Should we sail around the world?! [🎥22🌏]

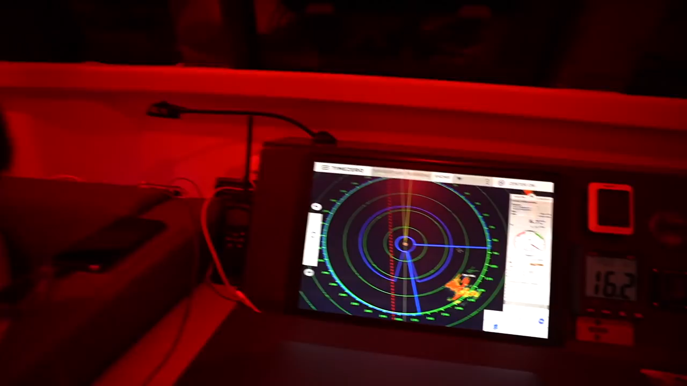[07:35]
Can't see crab traps, which is a problem.
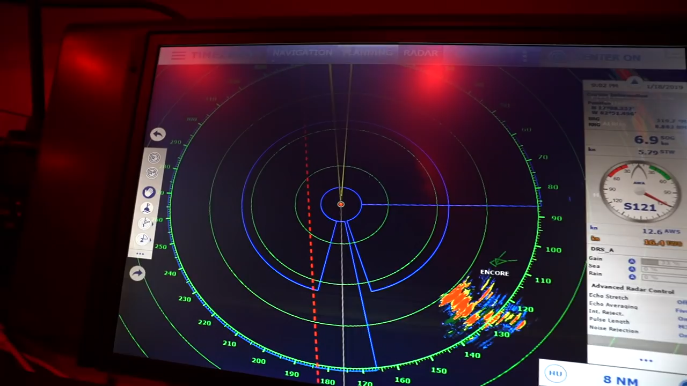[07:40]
But we have our charts and we have our radar. We have our radar zones.
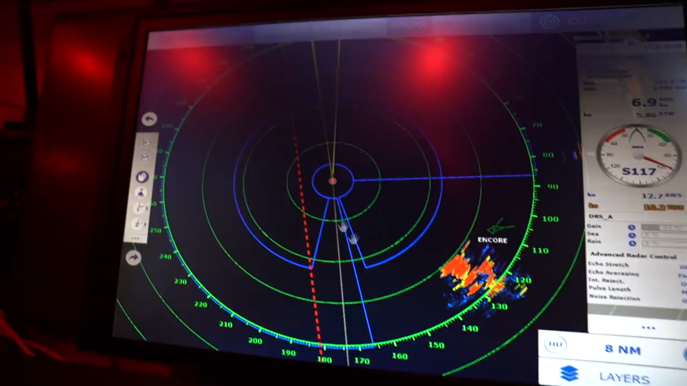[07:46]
So we should be good to go. We're as safe as we can be. We're keeping an eye out.